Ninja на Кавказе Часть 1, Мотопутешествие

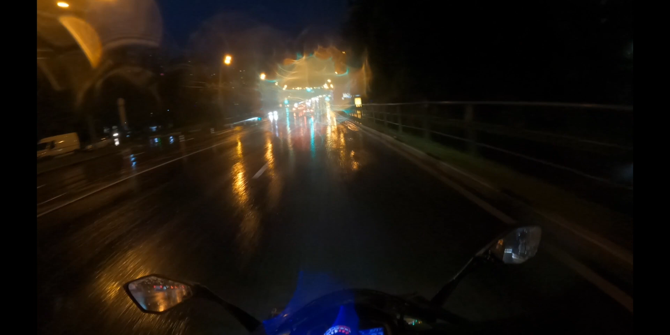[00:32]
Пятница, конец рабочей недели, уставшие. Уже ночь почти, ну уже темно. Дождь.
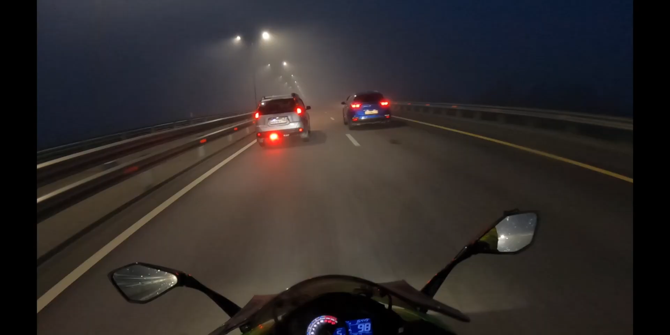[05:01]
Полный Silent Hill. Место дождя, теперь у нас туман. Скоро у нас первая заправочка. Пройдено в районе 160 километров. Может чуть больше, я особо не засекал. Ну, примерно. Вот в таких условиях приходится ехать.